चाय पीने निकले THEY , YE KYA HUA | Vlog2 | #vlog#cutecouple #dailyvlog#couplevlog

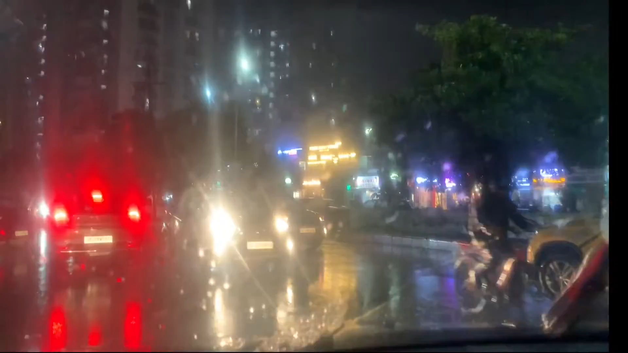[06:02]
लाइटें वाइटें जली हुई अच्छी लग रही है।
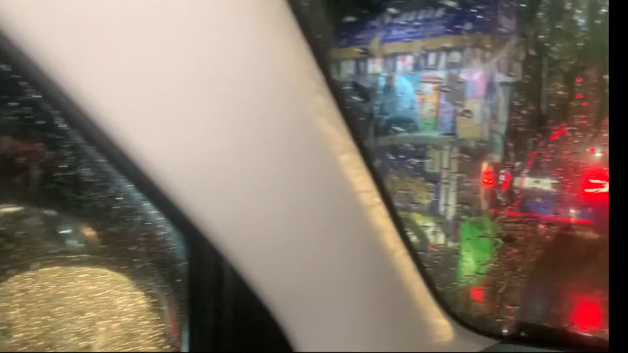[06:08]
भीड़ देखो यार यहाँ पे, मतलब हर जगह आपको गाड़ियां पार्क भी मिलेंगी, वो भी इस टाइम पर जब इतनी तेज बारिश आ रही है,
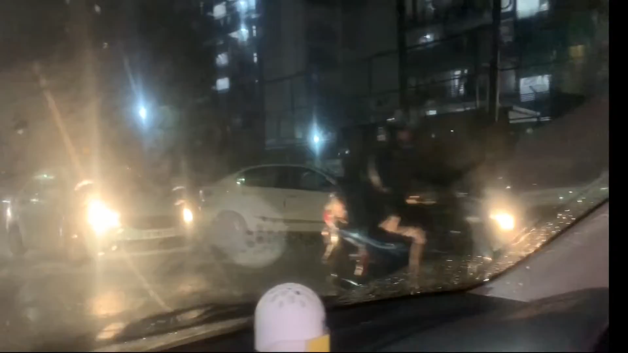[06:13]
इससे पता चल जाता है कि मतलब मार्केट में कितनी रौनक है। अभी हम यहाँ देख रहे हैं कहीं स्पेस मिल जाए हमें पार्किंग का, बट समझ नहीं आ रहा जाएं या ना जाएं,
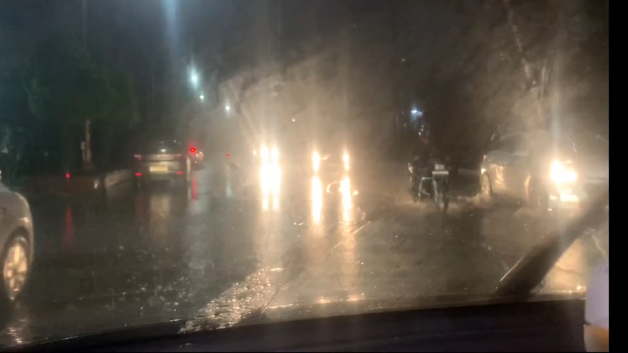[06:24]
क्योंकि टाइम भी 8:30 बज चुके हैं, खाना खाने का भी टाइम हो गया है। चलना है अभी मार्केट में या किसी और दिन ही देखें?